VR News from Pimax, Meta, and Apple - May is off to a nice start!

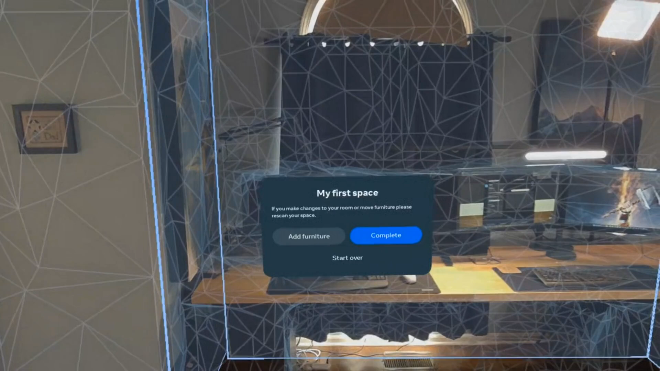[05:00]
For example, it looks like Meta has figured out how to make room mapping faster and more effective while reducing power consumption to do so.